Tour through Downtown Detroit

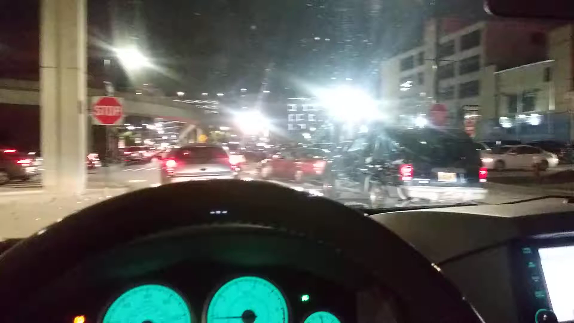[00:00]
Friday night downtown Detroit. Festa smell good. Smelling good, looking good, feeling good, chilling good.
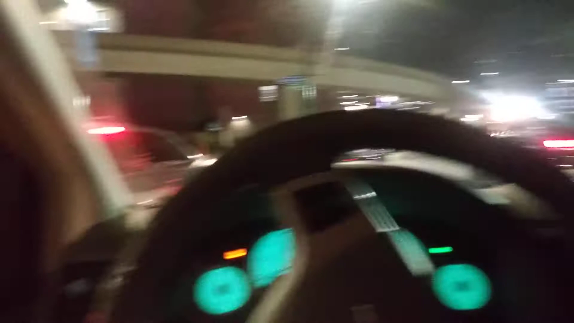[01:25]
Wow. Look at that traffic, all them cars right there. This is pretty much the typical Friday night. It's like this every Friday night. Every Friday night traffic, just like this. Every Friday night.
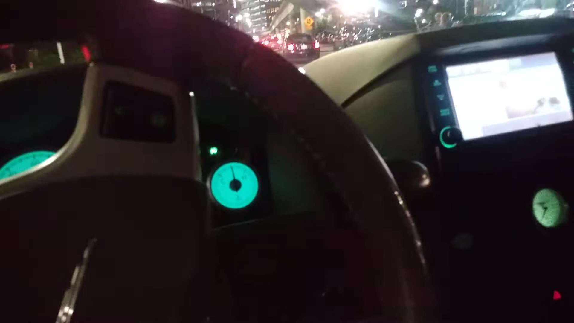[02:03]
No, I'm gonna go straight instead.
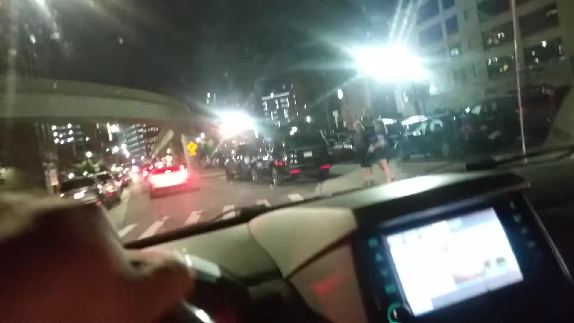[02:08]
I can't wait in that long line, man. That's 20 cars. We've been waiting back there for what, six, seven, 8 minutes? How long has it been, baby? 7, 8 minutes. That's a long time, man. This is downtown Detroit, Motor City.
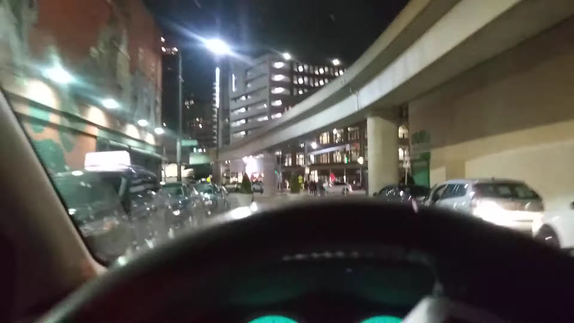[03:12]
Oh, this is a dead end. Whoa. Baby, why you ain't tell me? Hold the camera while I back up. Here, hold it.
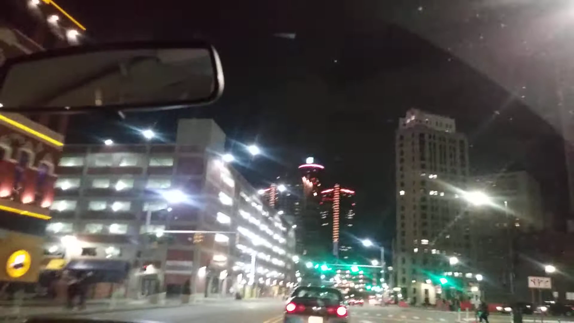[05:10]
I'm not going back down that street right there. No, no, man. We was, man, we were stuck in traffic for like 20 minutes, man. I'm not going back down that street right there. Let me see the gym building.
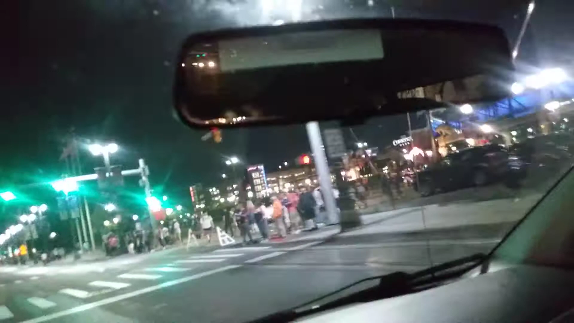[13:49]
All right, so that's the Tiger Stadium right there. That's the Tiger Stadium right there.
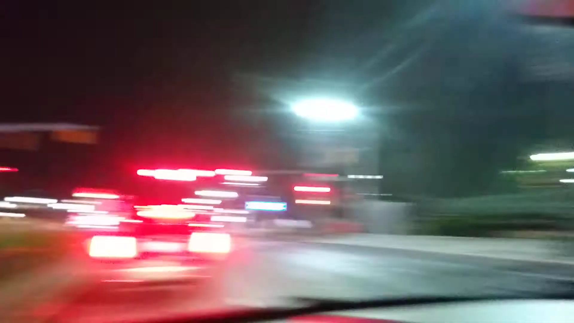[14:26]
Tiger Stadium right there. I wish my windows was a little bit cleaner.
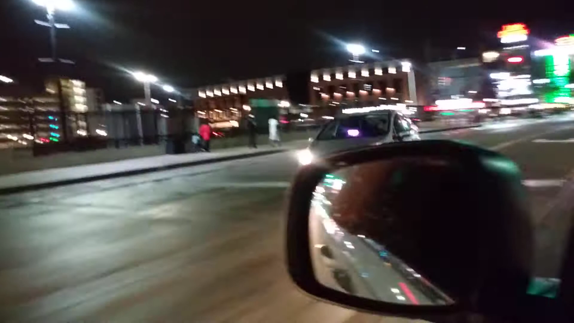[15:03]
Hey, brother, bust a cap. Hey, slum leg, brother. I'll see you next life. All right, this is the little Caesar's Arena right here.
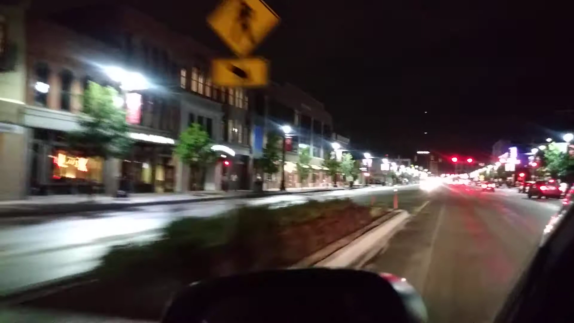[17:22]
We got the Hustle Hospital over here. DMC got receiving on the other side. DMC got receiving on the other side over there.
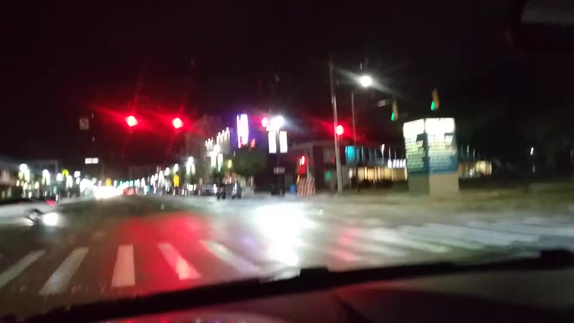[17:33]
We're almost done with this too, by the way. There's a place right there called Great Lakes Coffee Roasting.